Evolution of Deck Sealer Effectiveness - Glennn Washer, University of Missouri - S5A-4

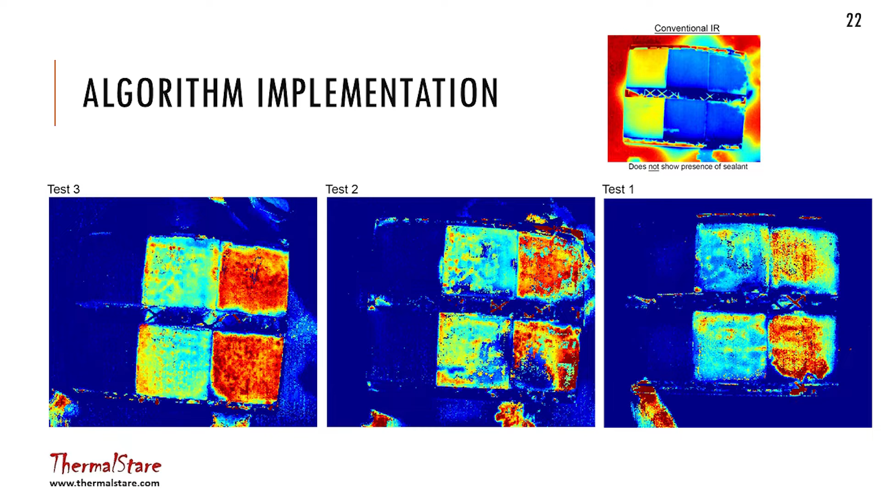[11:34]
Blue is indicating, light blue is indicating unsealed, and then there's normalized one is over here on the left. It's totally blue. On top here is what the data looks like in a conventional infrared camera. If you just, you know, we take pictures every 30 seconds or whatever time interval we choose, but they're all just thermal images. If you look at the thermal image, it looks like this.